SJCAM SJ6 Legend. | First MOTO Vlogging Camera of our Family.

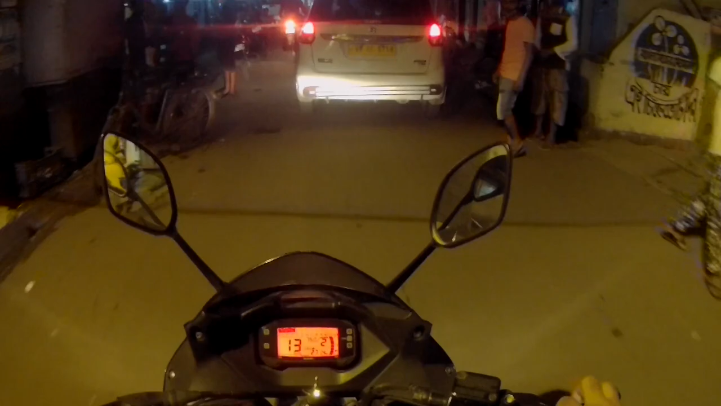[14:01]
because in this price tag we are getting gyro stabilization, which is a good in terms of technical terms, but in the real world the output
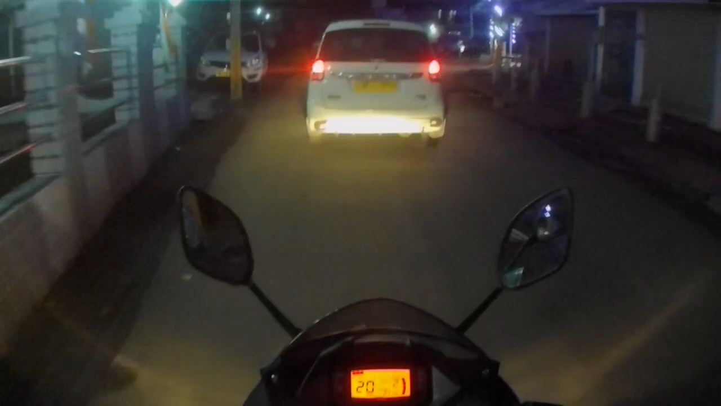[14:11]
of the video will decide that how good the video is stabilized and how well they have just kept their words. So that's all from my side today. Please don't forget to check my description portion below, where I have mentioned the purchase link of the camera if you like the camera footages and if you would like to start motor vlogging going forward. And apart from that,